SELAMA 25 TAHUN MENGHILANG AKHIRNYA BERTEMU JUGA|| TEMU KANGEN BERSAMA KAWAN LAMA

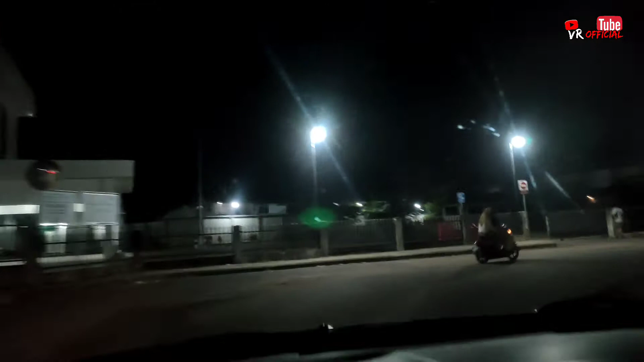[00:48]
Yuk kita simak videonya ya. Let's go. Alhamdulillah, inilah kondisi Pontianak di malam hari.